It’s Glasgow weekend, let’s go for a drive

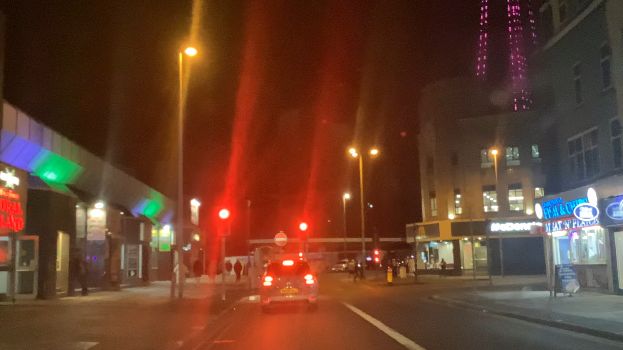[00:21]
uh i've not long closed and the scottish have just started landing in blackpool so it should be quite vibrant out there tonight so i thought what we'll do is we'll go and have a look
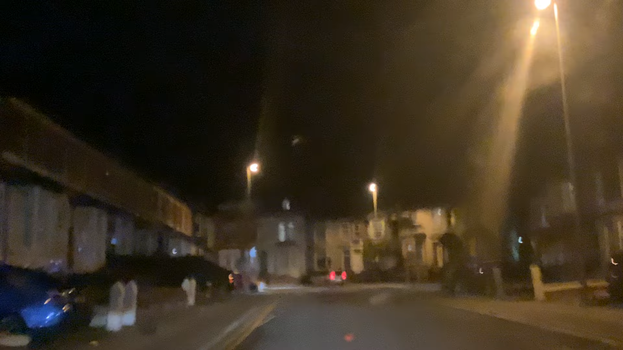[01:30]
then we'll go down along the prom and see if there's much going on because as a general rule the scottish started coming in and uh so i've seen quite a few come in you see all the suitcases come in and they book into the hotel but then suddenly once they're in the hotel they then start coming out so let's go and see what's going on
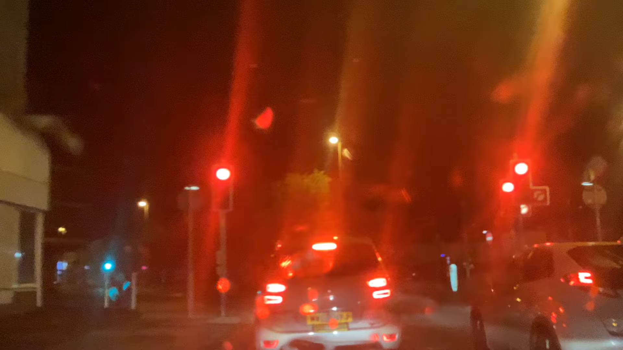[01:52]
so we're just coming on to coxson street now let's see if we see steve about let's see if he's about here try to clean the window screen up a little bit it's a bit misty i've just uh put the to clean the window screen it's a little bit misty
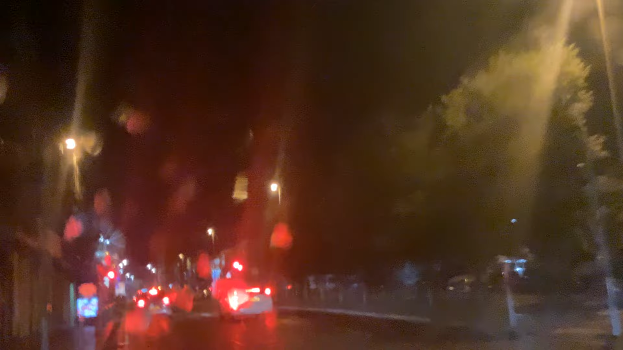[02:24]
up it's on coxson street at the moment oh that's a bit better you won't see anything around here at the moment until we go around to uh down to queen street
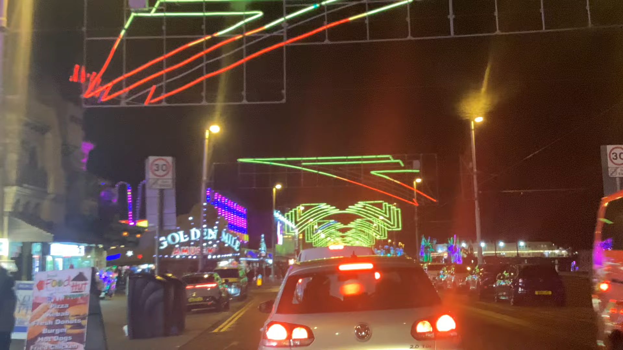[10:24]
We're out on my left hand side here. That's one big arse rock shop.
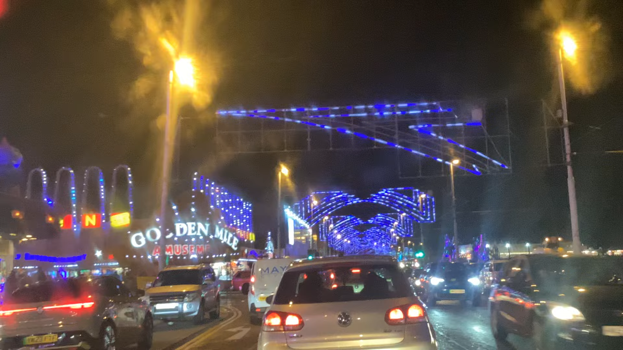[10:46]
What I do is I'm just going to nip around here and just, er,
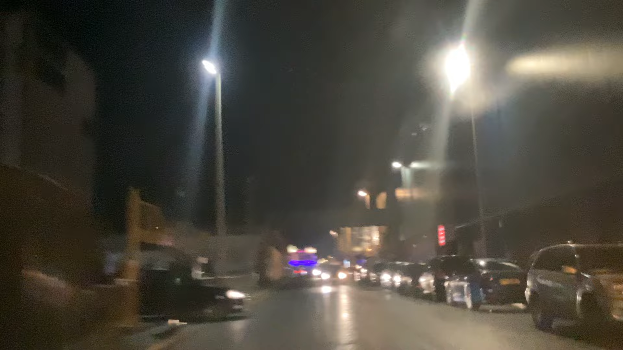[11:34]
I just hate that when people put their noses out that far trying to stop the traffic.
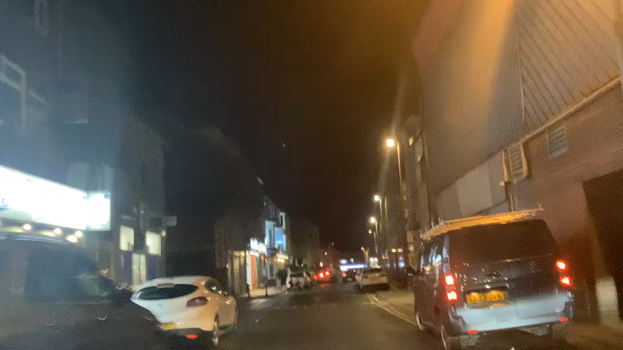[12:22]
They've just had new carpets in the Ardwick. So for those of you who used the Ardwick, er, I saw the carpet fitted. It was shut down for a couple of days during the week while they had new carpets put in on the Ardwick, packed like normal. When you're driving around at night, as you can see, you have to be very, very careful.
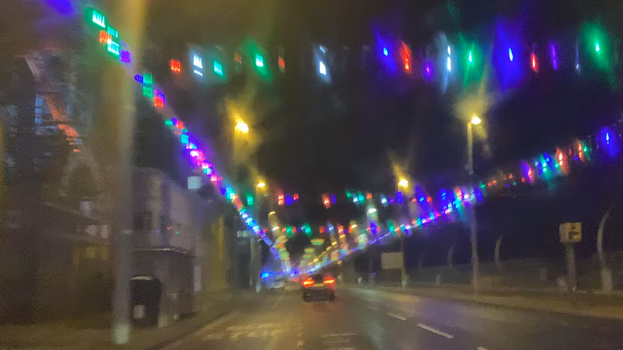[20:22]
So, I'm just going to go past the big blue. Oh, the main side has come down a little bit heavier now.
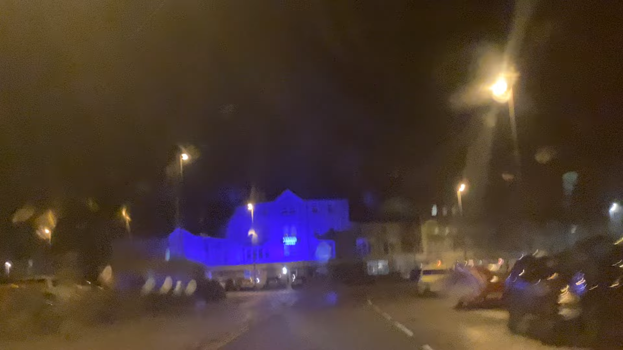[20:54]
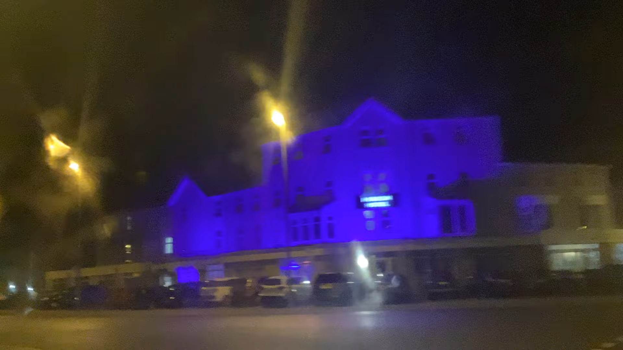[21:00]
And we're all here by the Pleasure Beach train station. And we're driving there saying this is... We're just linked back onto Bond Street. This is the top end of Bond Street.
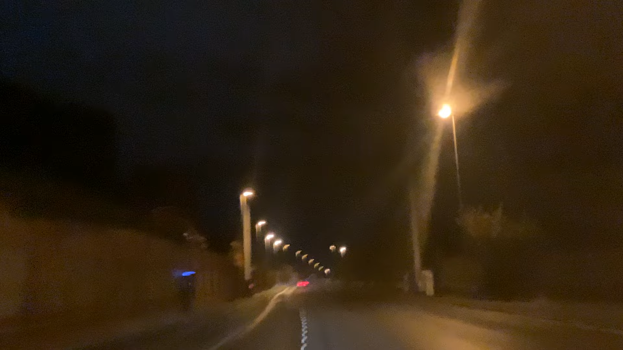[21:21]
But what we're doing is we're going to nip over the bridge here. On the right hand side.
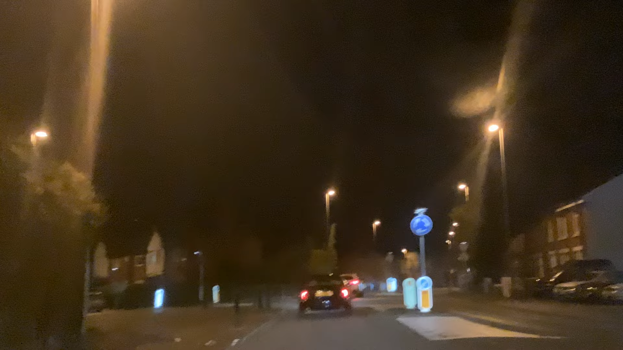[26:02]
That waste ground on the right hand side there, that was where the Bingo Club used to be. The Big Bingo, they knocked it down a few years ago. So, as I said, we're on Haweside Lane at the moment. And as you can see, there's the tower in front of me. The Land's End pub, that's obviously a local pub.